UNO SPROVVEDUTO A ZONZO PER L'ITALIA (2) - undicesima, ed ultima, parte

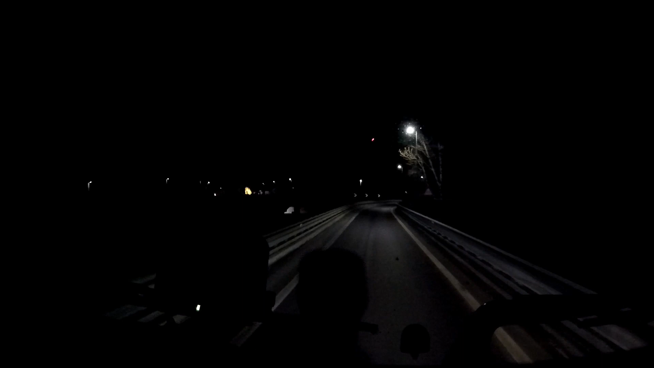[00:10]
Vediamo un po'. Ravenna si gira a destra e si prosegue lungo la vecchia strada.